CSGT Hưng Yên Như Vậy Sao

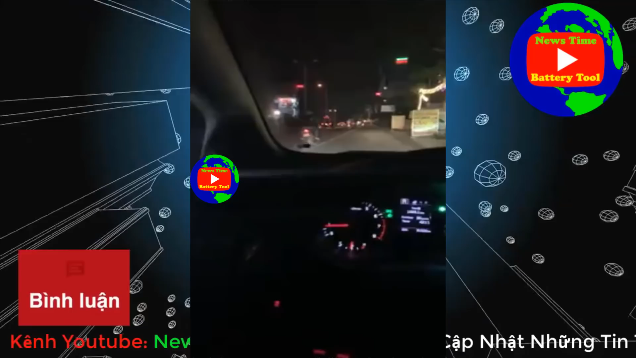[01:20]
Đây công an tỉnh Hưng Yên đây. Công an thành phố Hưng Yên đây.